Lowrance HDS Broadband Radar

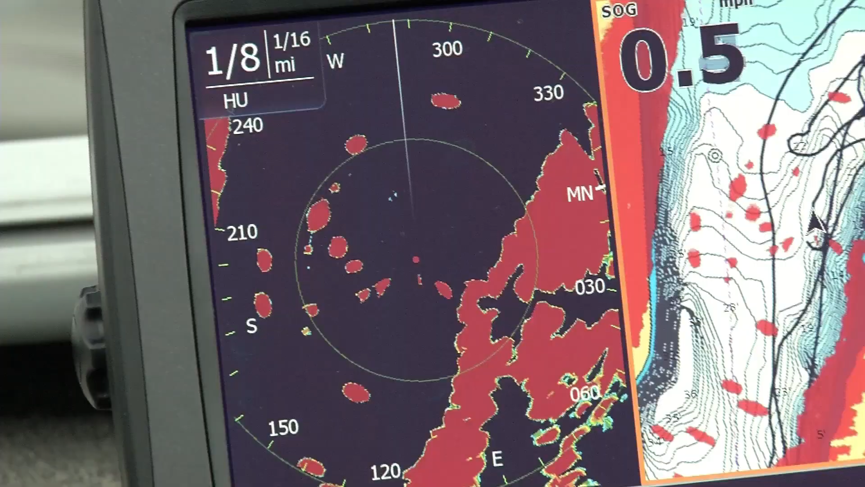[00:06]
Broadband radar is a radar that is capable with any HDS.
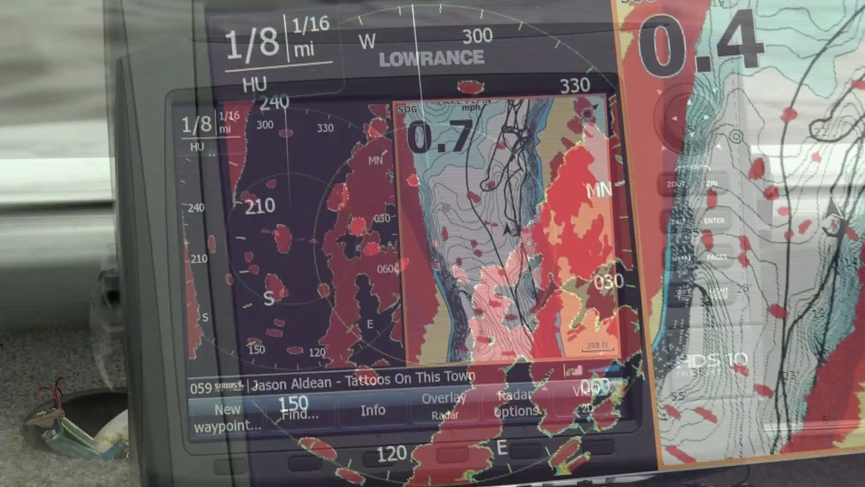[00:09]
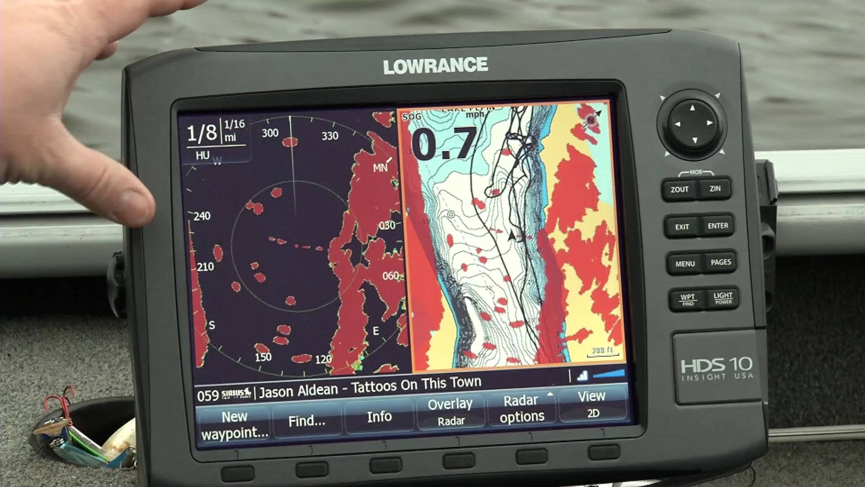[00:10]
Having radar will help you avoid accidents.
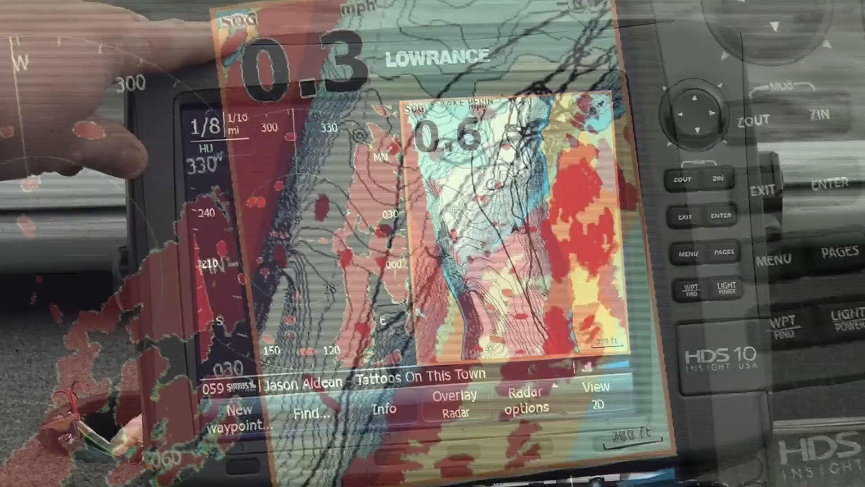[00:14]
If you're a night fisherman, if you fish in the fog,
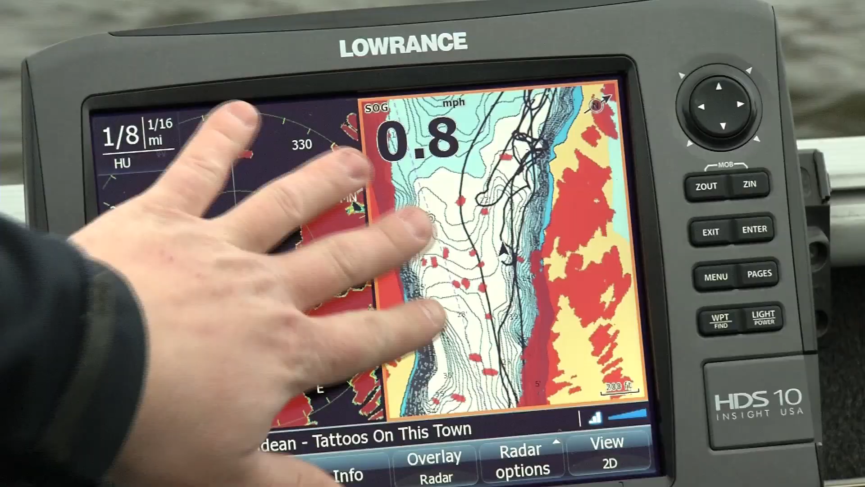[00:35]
And you can see here on this HDS what both versions look like.
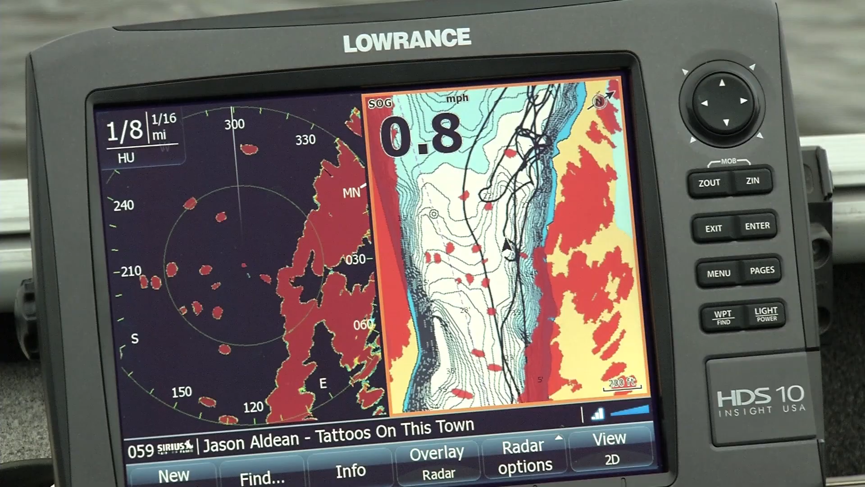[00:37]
I think anglers will be surprised at how affordable broadband radar is and the safety that it'll bring to you while you're out fishing.